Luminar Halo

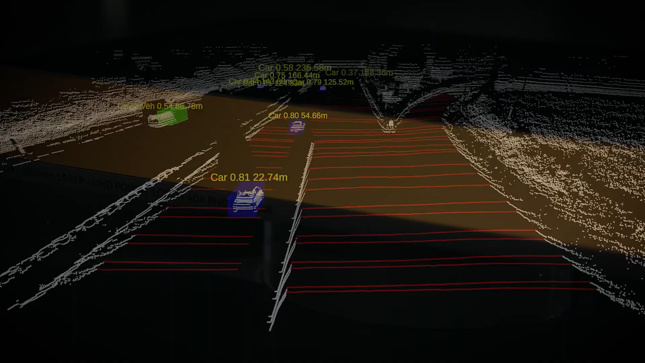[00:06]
It allows the vehicle to see hundreds of meters ahead down the road
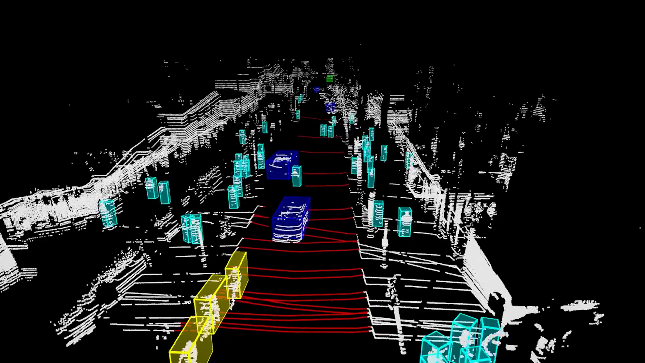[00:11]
in whatever weather condition the vehicle is in and that
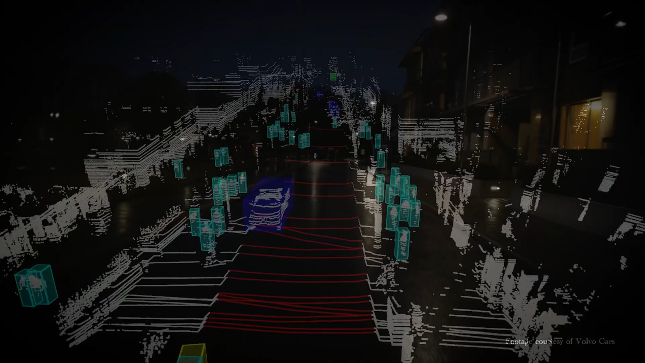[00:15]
paints a picture for the car of exactly what is ahead.
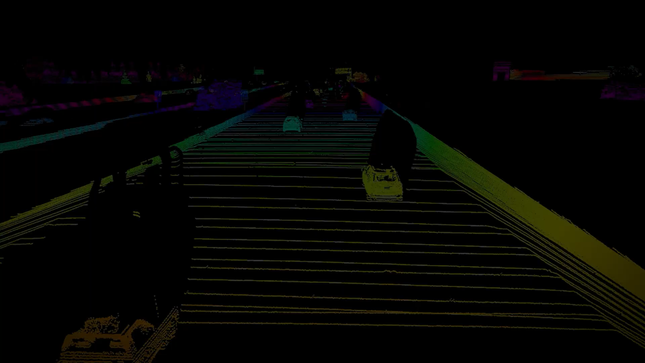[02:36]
send more measurements out so we can see them in more resolution.
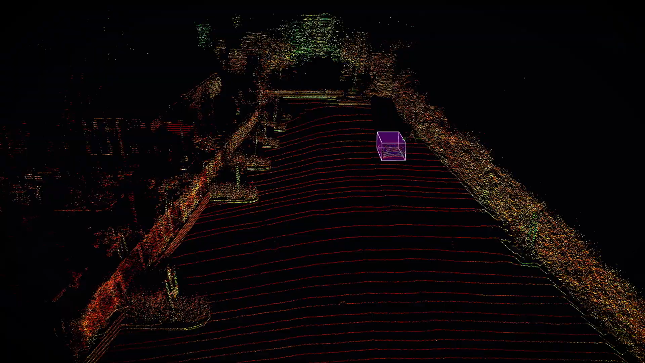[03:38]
real-time 3d map of everything that is around the car but not just two meters three meters four meters out it's
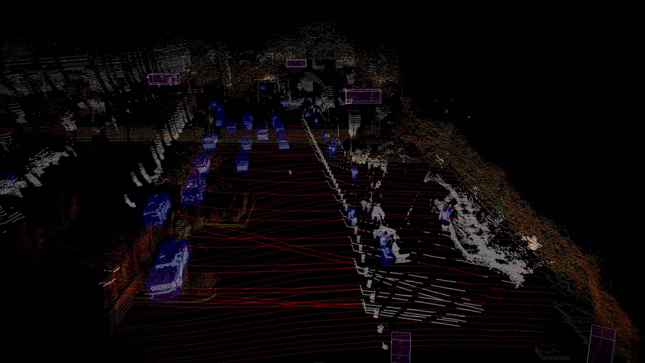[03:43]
superhuman it's able to see with centimeter precision out to 300 meters in complete
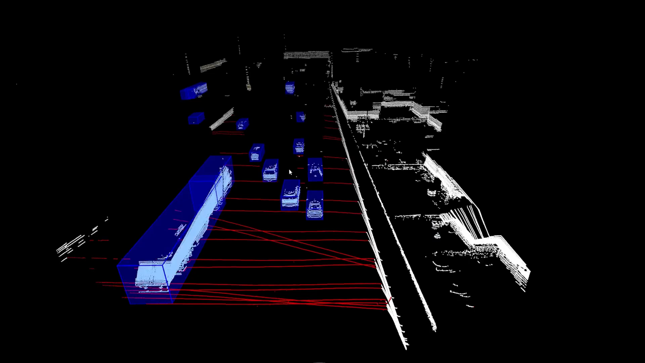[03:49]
darkness and rain and under almost every condition there is and that's the type of thing that we humans